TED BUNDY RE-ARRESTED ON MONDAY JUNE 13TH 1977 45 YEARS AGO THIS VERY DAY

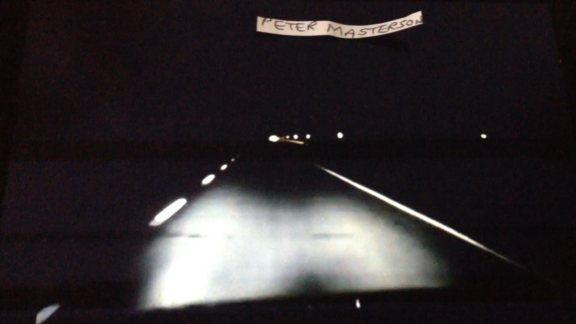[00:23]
so we started down the mountain, and on the way down, we met a car approaching us,
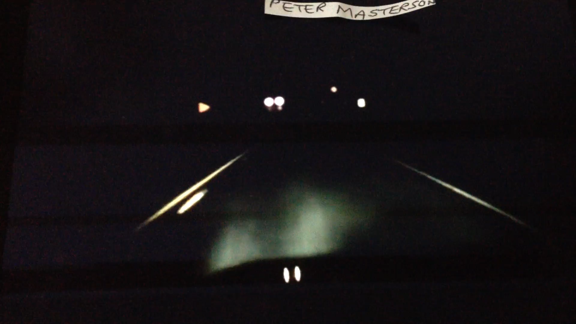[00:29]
but he came over in our lane a little bit, and just as he got to us, his lights went out completely.